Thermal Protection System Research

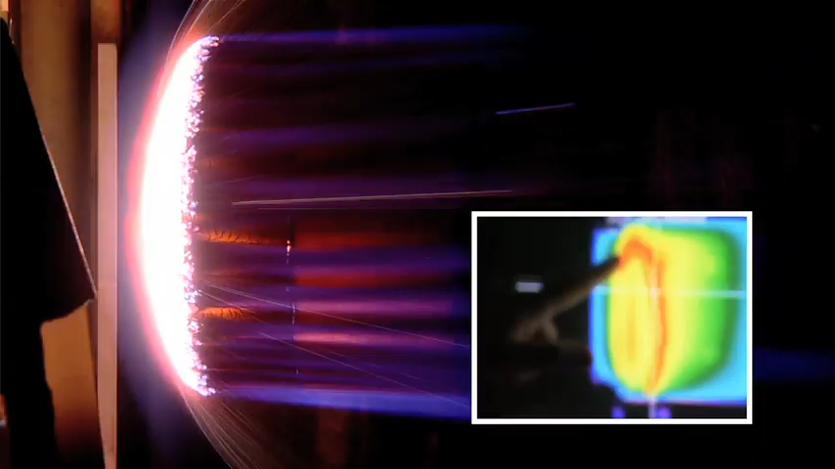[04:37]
The diagnostics I do is more optical plasma diagnostics.
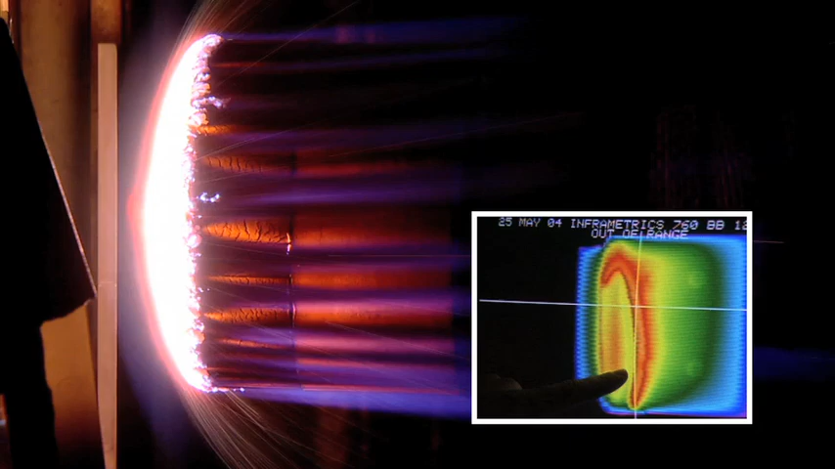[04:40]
We want to get information about this hot gas about things which are happening close to the surface and it is not very useful to use probes to do that since you will disturb the flow field.